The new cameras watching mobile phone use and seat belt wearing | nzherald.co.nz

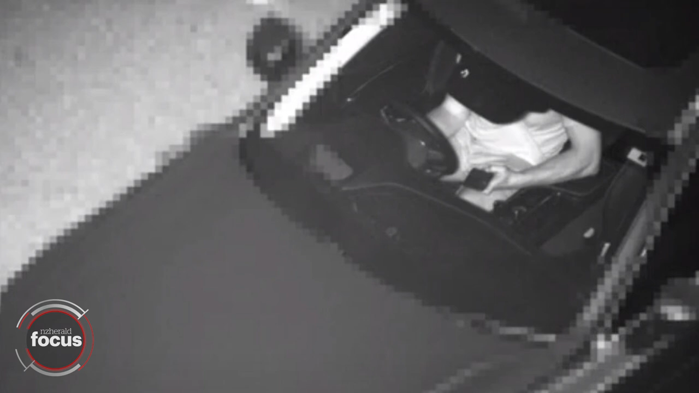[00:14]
looking for mobile phone users and people without their seatbelts on.